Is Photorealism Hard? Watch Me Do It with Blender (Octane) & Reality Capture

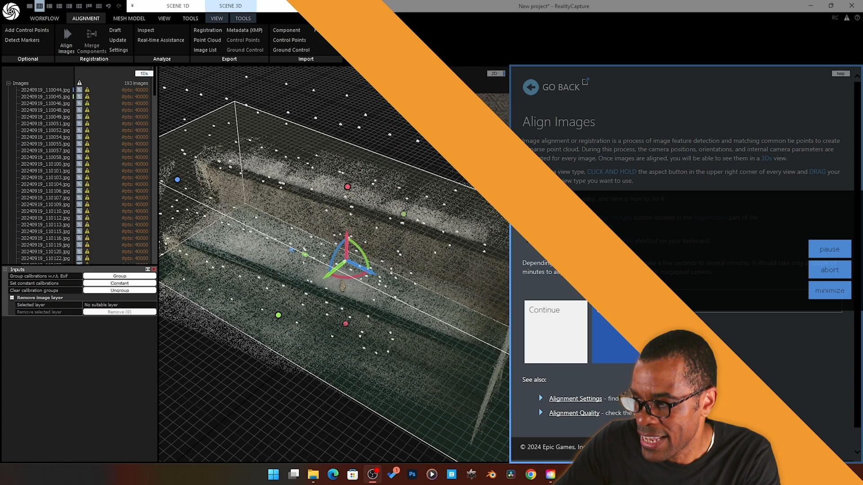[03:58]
it's going to align your images this takes about it can depend on how big your system is for me it took it didn't take that long
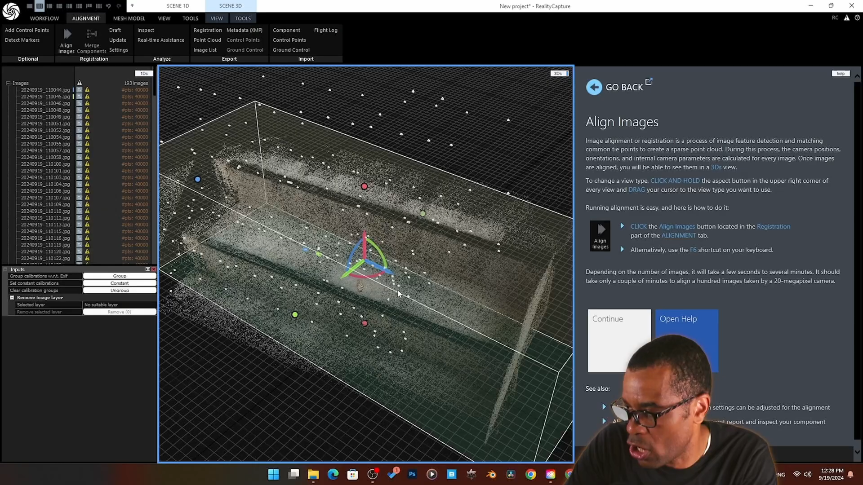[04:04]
so once of that i have the mesh the uh the point cloud of what my my staircase was looking like
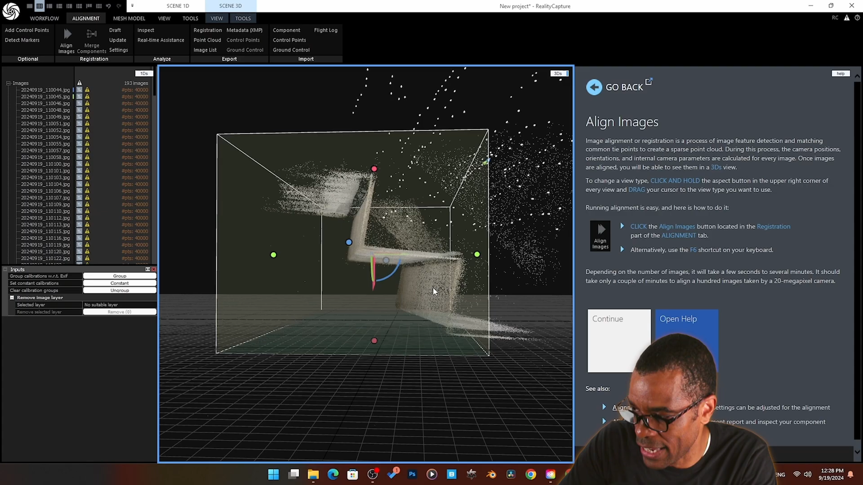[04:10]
right so from here what we're going to do after you checked out and see if everything looks aligned and it looks really good
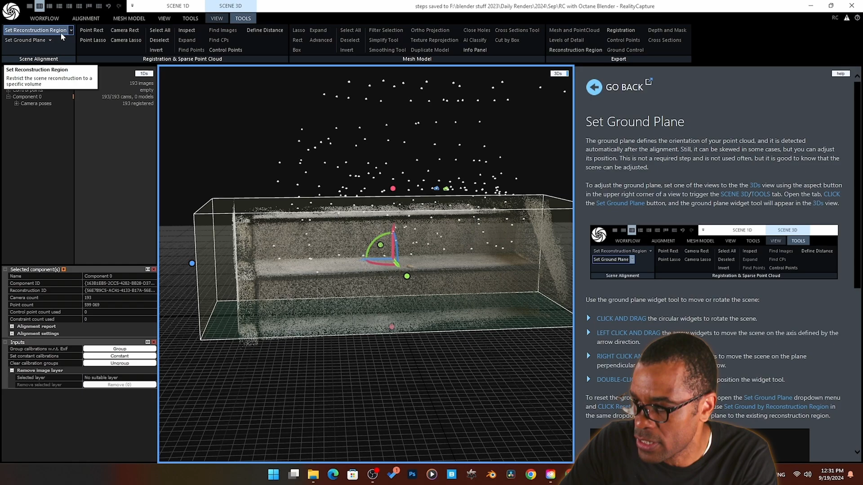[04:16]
i'm going to set the ground plane so i can basically say hey this is the ground level this thing off and i'm just
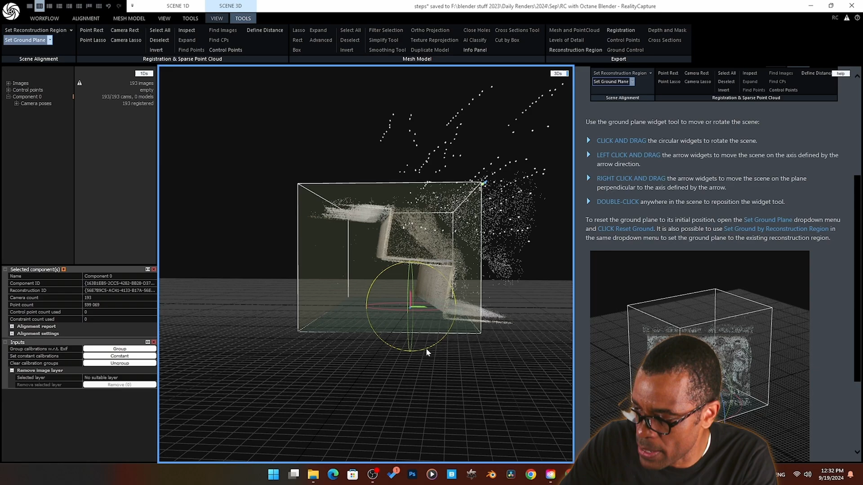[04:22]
basically going to get it leveled and basically you know get the uh the bounding box also of what i want
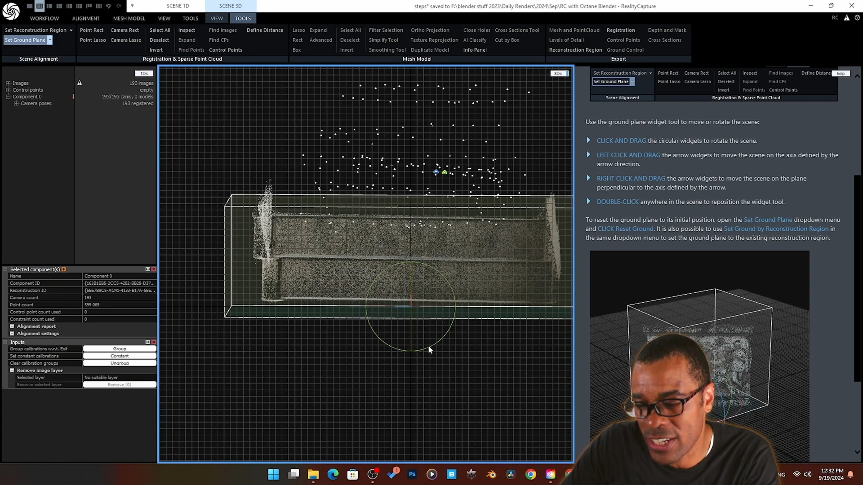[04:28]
to be in the process of being scanned so any junk that you don't want this bounding box here you're
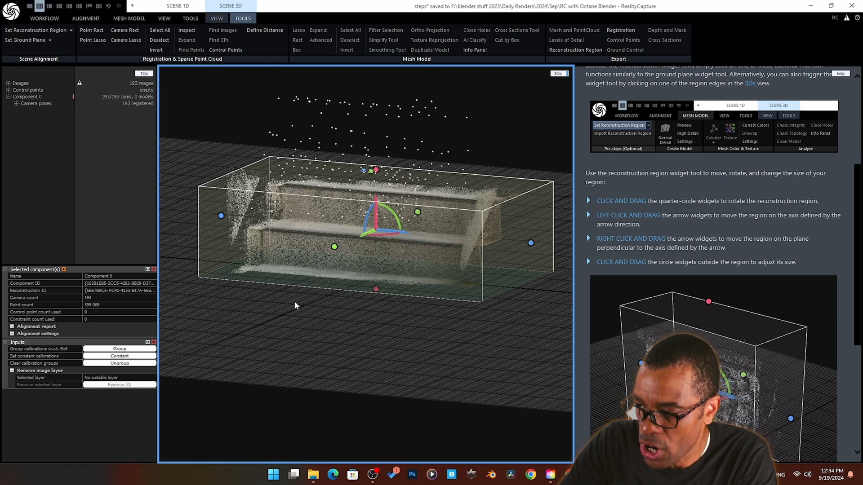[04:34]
going to use that to help you say okay i only want this part and i only want this part right very straightforward
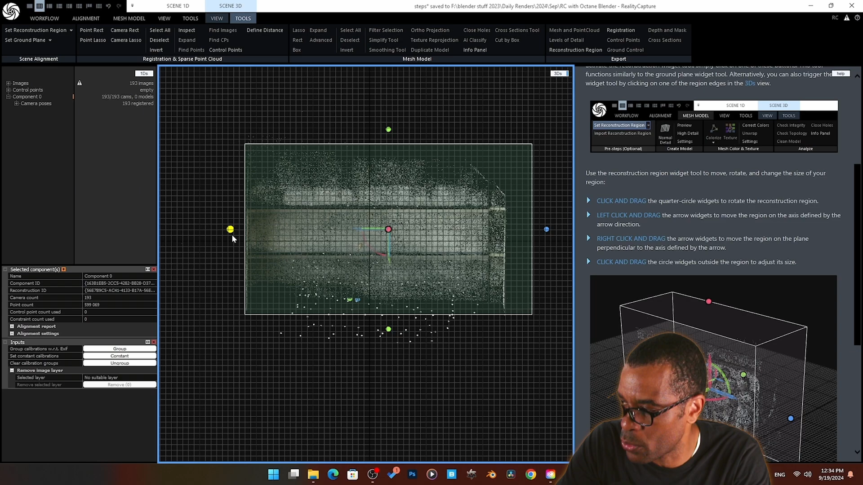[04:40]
nothing too complex again you can see here on the right i do have the instructions open because i'm using the first step plan so i didn't do anything special i don't need that extra stuff in the back there so i'm trimming that off and i'm trimming a little bit off the front
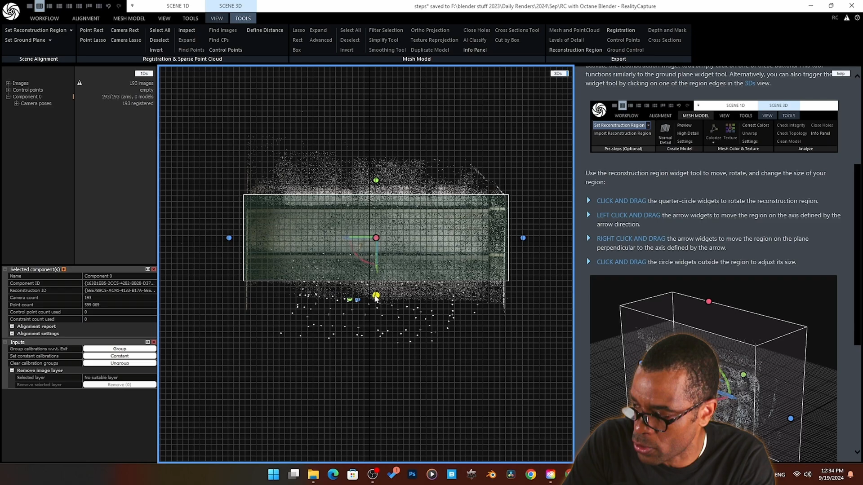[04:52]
because i already knew what kind of shot i want before i even started this when i was taking my photos i was thinking okay this is going to be
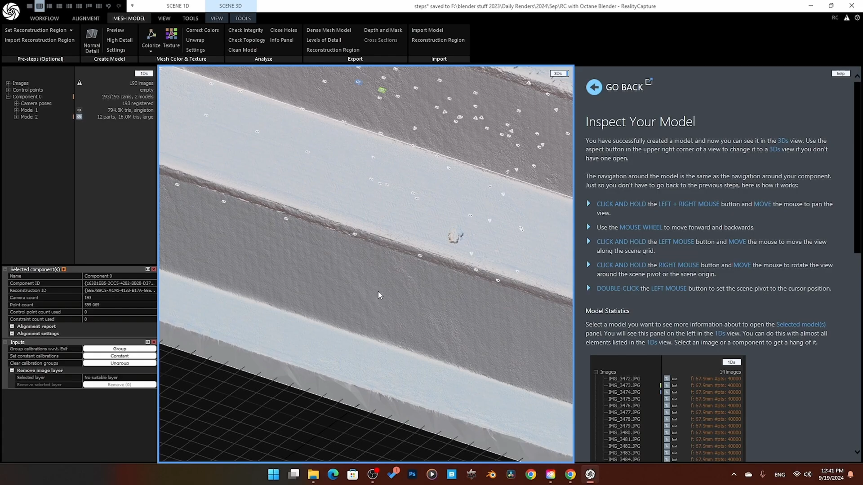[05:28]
could go higher but from all of the videos look at the detail guys like already i was like this is going
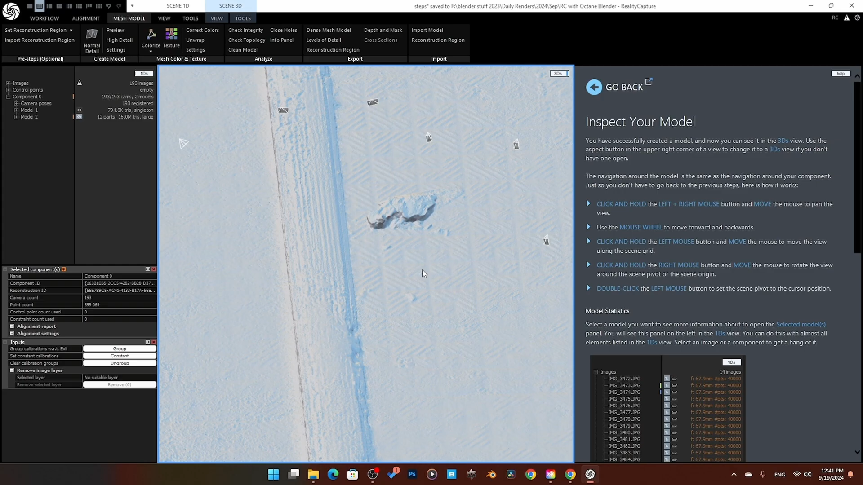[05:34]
to look great like i've never gotten a scan this good plus i've never used reality capture before so